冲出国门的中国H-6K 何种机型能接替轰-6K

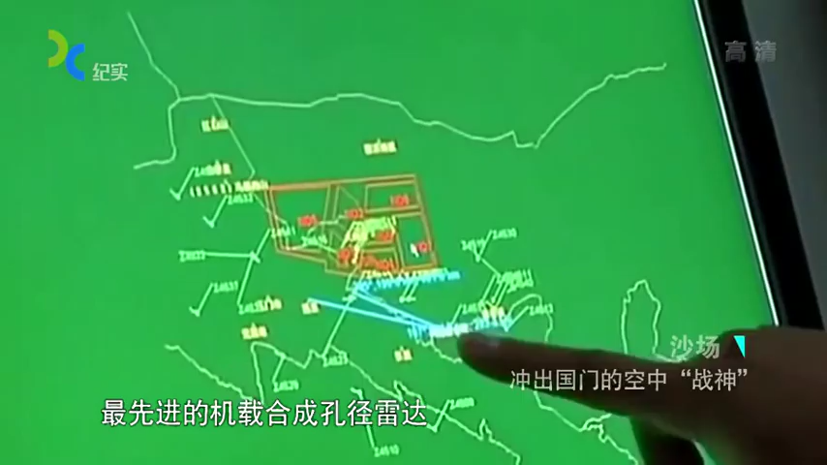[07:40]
的机载合成孔径雷达
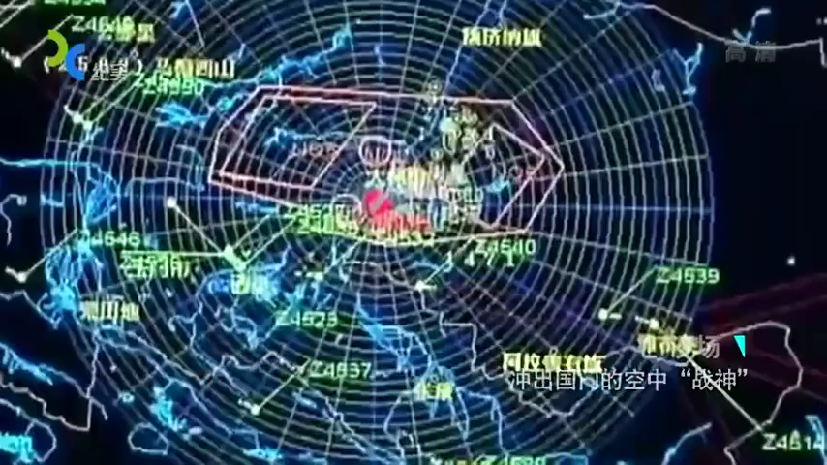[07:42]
使之成为我国电子战飞机中的主力机种而空警二百预警机和高星二号电子侦察机更是代表了我国
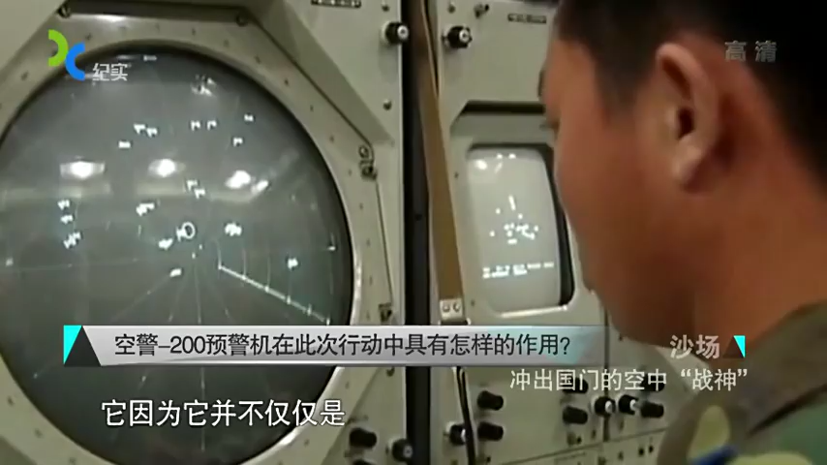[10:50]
因为它并不仅仅是用它的雷达发现空中的目标而且要对我机进行相应的指挥和控制